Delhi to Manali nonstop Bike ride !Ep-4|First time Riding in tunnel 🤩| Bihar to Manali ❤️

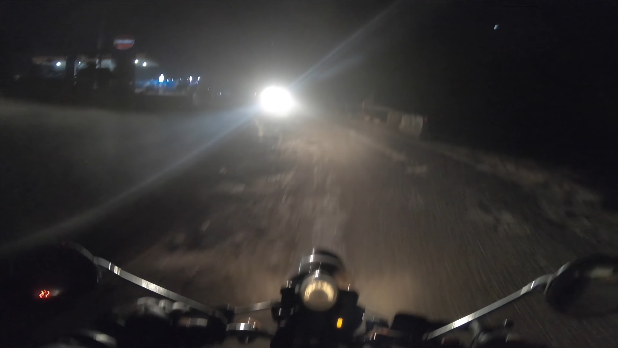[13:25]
रोडो नहीं देखे, रोड कत्ते खराब आ गए, कत्ते नीक चले है।
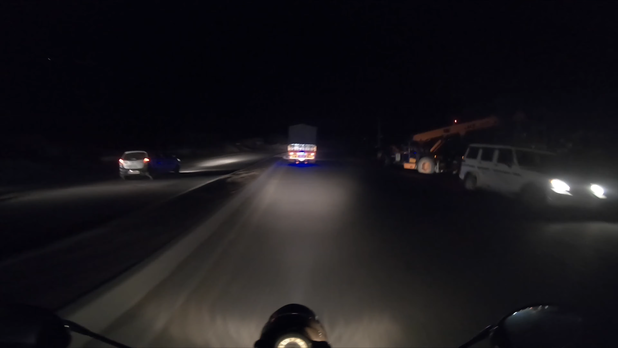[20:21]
थैंक गॉड ऐसा है भाई साहब कि कभी इतना अच्छा रोड मिल रहा है कि एकदम मजा आ रहा है, और कभी इतना खराब रोड मिलता है कि रुला देता है।
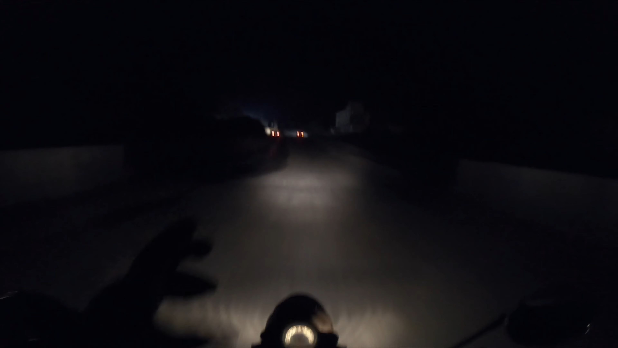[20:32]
ये है भैया मनाली का रोड, लेकिन वो टनल दिल जीत लिया। और यहाँ पेट्रोल पंप वगैरह भी है, टेंशन नहीं लेना है। कुल्ली मनाली
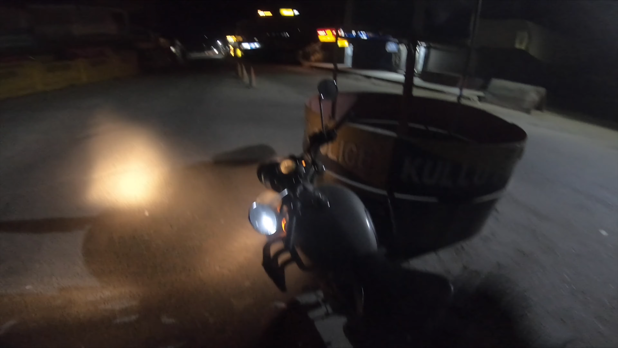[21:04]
कुल्लू का पुलिस वाला ये गोलंबर है, यहाँ से मनाली जो है दिखा रहा है सीधे, और शामसी है इधर 50 किलोमीटर से यहाँ से। हाँ मनाली 50 किलोमीटर बचा हुआ है, और समय हो रहा है सर,